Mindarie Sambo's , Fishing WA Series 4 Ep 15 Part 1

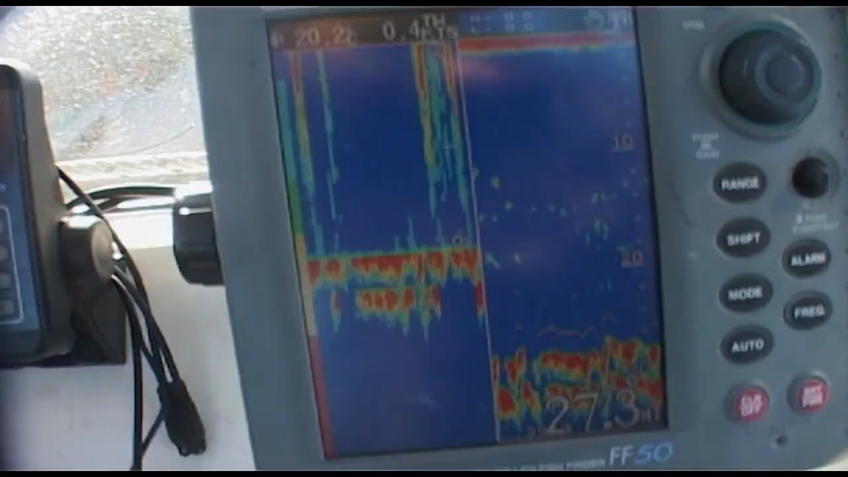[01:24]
Normally you would see them on the bottom down here, but our burley is bringing them up. Look, there's a Samson fish coming up.
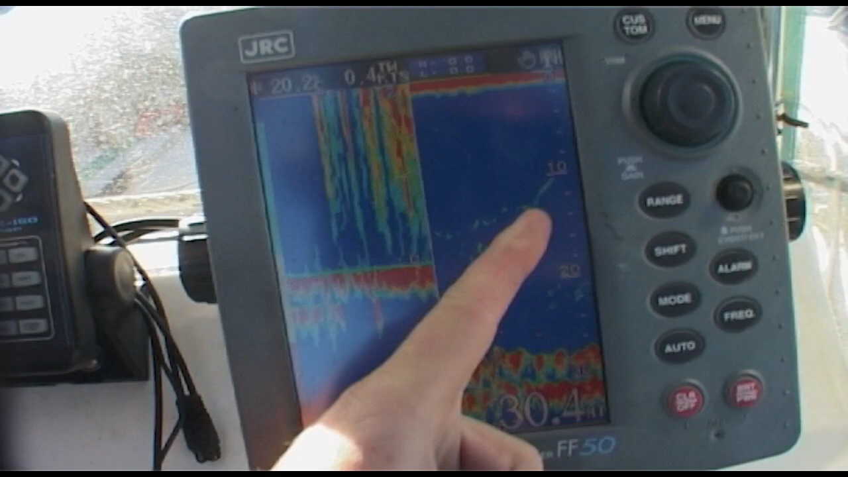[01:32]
That's the same fish coming up to get some burley. That's why these colour sounders are great. This is not a spectator sport.